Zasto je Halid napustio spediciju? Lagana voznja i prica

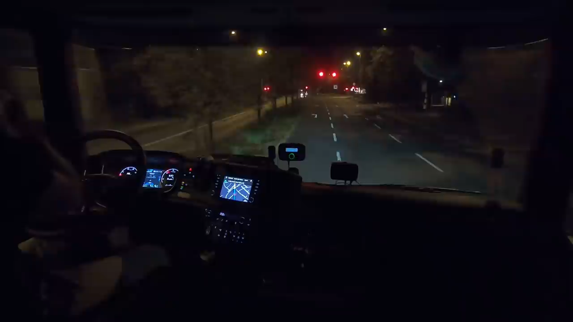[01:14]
Nadam se da je dozvoljeno Gütersloh. Evo ga ovdje piše. Ako se budemo ovdje mogli okrenuti, ali ja mislim da možemo. Nismo teški, što je najbitnije. Putovali smo iz Njemačke od ozdo. Imamo tonu i 700 robe na sebi. E, pošto ovi stoje, znači ja ću moći napraviti polukruž.